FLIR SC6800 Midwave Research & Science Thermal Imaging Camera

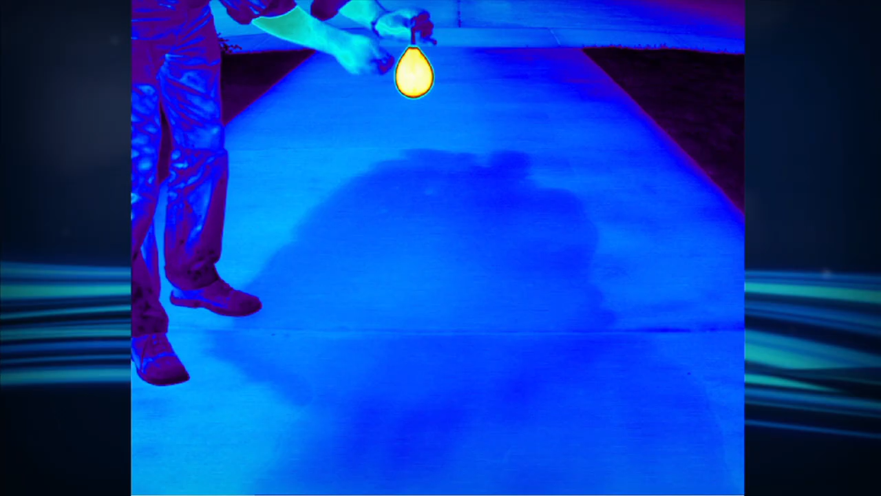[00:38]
The 6800 can capture highly sensitive infrared imagery at a frame rate up to 565 frames per
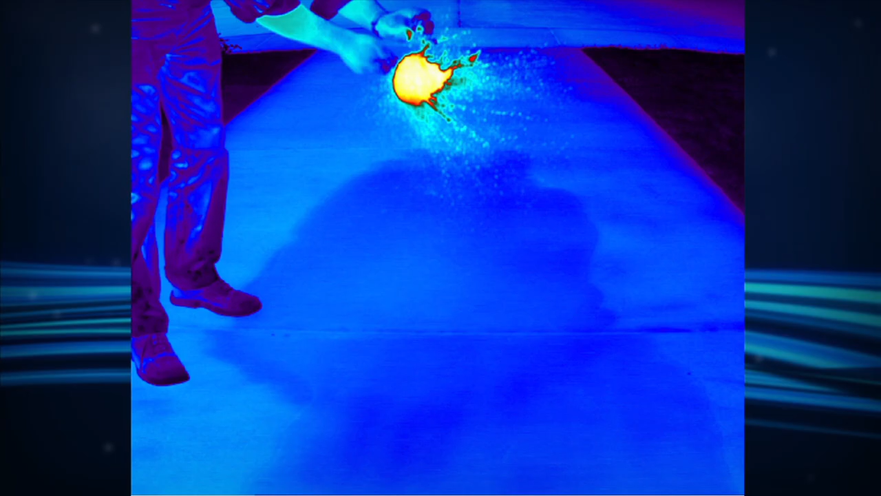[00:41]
second at full 640x512 frame resolution. Additionally, the 6800 can be thermographically and radiometrically calibrated.